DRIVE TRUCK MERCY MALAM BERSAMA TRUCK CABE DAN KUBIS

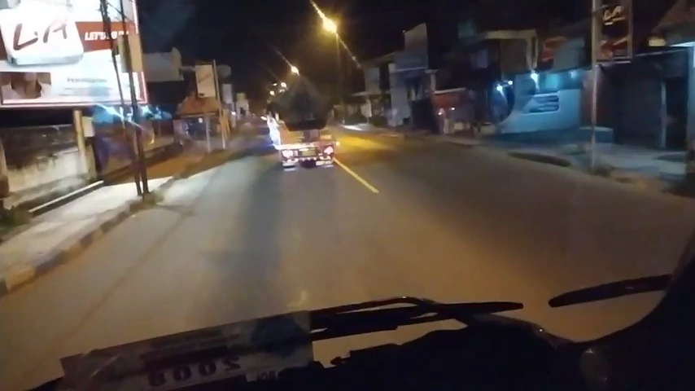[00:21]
Masih bersama dengan saya Mas Afar Petir. Nah, ini drive malam lur ya, bersama truk cabe ini lur.
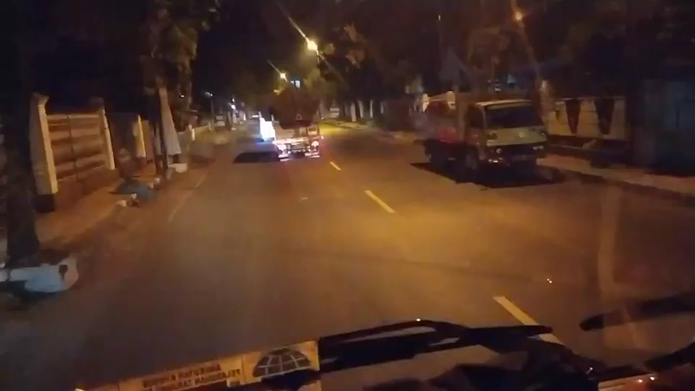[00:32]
Nah, ini Mercy ini si sopir Pak Penceng ini. Ini melok nunut mulai. Antri ini jeru lur. Nah, ini truk cabe jiluru telu papat.
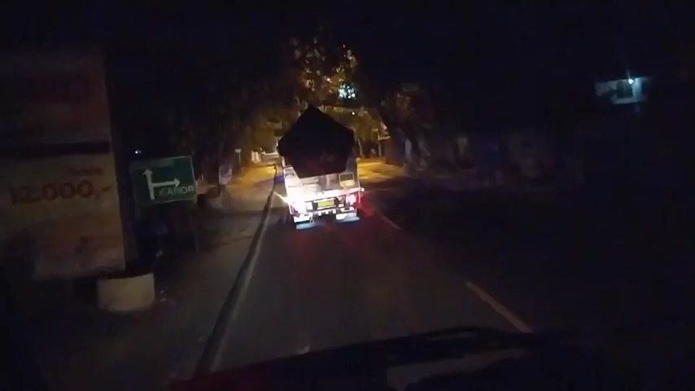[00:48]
Ada depan ini ada truk cabe plat N lur ya. Plat N ini.
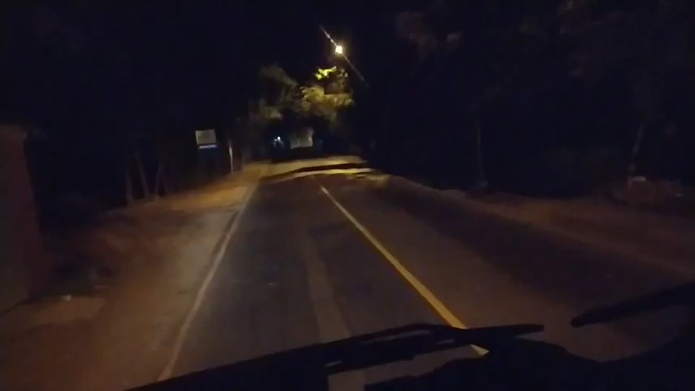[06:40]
Suasana malam hari Bojonegoro lur sepi mimpring.